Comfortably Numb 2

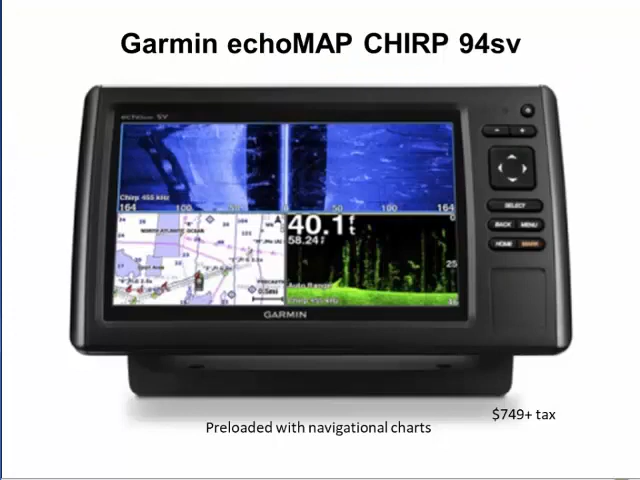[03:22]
And this Garmin GPS, still under full warranty, was installed only a couple months ago. It's preloaded with extensive navigational charts and has the most sophisticated sonar technology available for the fishing and boating public. And just to prove we've thought of everything, here's your external VHS radio speakers so you can easily hear the chatter from other boaters when you're under power.